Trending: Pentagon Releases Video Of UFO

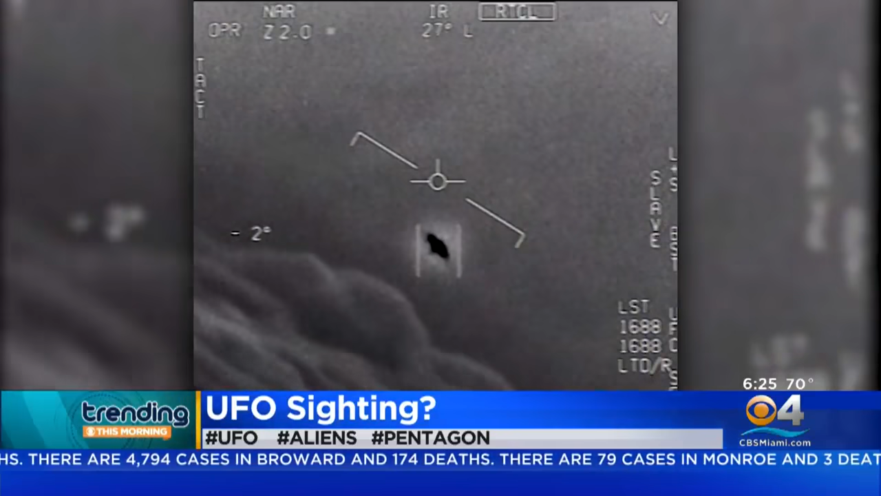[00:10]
Well, this video was first released by a private company. Shows what appears to be an unidentified flying object rapidly moving while being recorded by infrared cameras. Two of the videos, you can hear some service members reacting in awe on how quickly the objects are moving while you hear someone speculating that maybe it could be a drone. Well, Pentagon officials say they released the videos to, quote, clear up any misconceptions by the public on whether or not the video was real or not. But here's a question. Do we even know what it was? We still don't know. Do we? Hmm.